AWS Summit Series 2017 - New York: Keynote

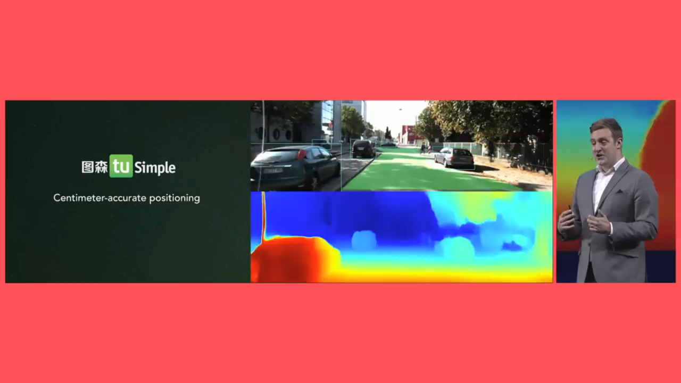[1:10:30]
of the car in 3D space so here they're pulling in object detection they're pulling in the per pixel segmentation and in real time they're building this heat map of where the objects are and how far away they are actually down